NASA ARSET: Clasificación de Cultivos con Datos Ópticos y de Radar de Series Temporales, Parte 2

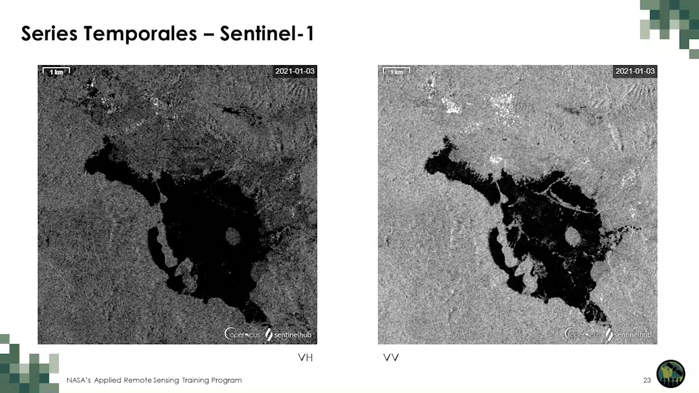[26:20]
Pueden ver la diferencia entre las dos imágenes. Y ya que la señal de radar no es afectada por las nubes, podemos obtener una serie temporal densa en la que se pueden incluir todas las imágenes.
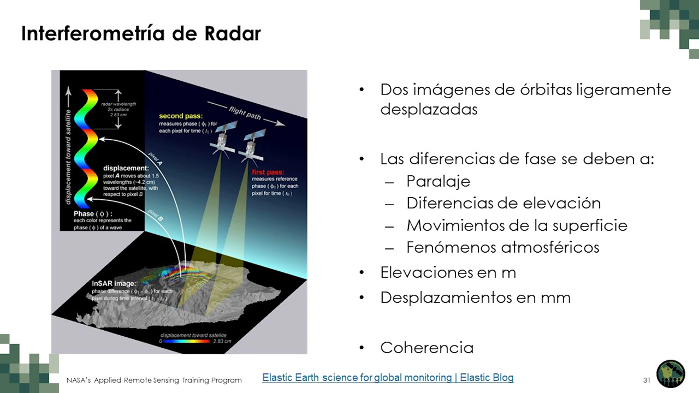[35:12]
Si eliminamos este fenómeno atmosférico y conocemos el paralaje, podemos determinar la elevación sobre el terreno. La interferometría de radar puede darnos elevaciones con precisión de metros y desplazamientos con precisión de milímetros. Para estudiar la vegetación, es importante la coherencia, un producto secundario de este procesamiento interferométrico. La coherencia es una medida de la correspondencia entre dos pares de imágenes.
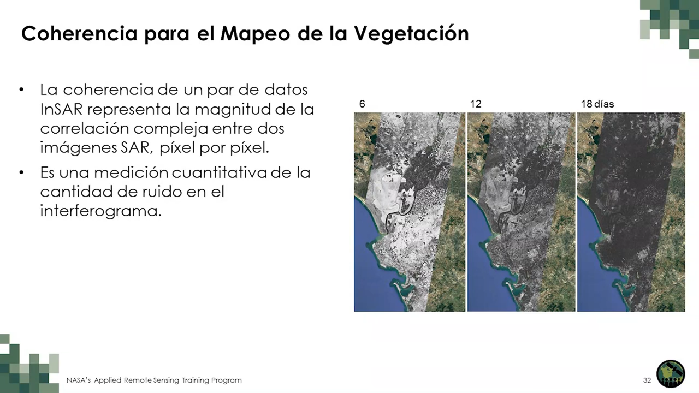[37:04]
significa que algo ha ocurrido con la vegetación, ya sea que ha crecido o se han cosechado los cultivos. Así pues, la coherencia del interferograma es un indicador directo del desarrollo de la vegetación o de los cambios en la vegetación.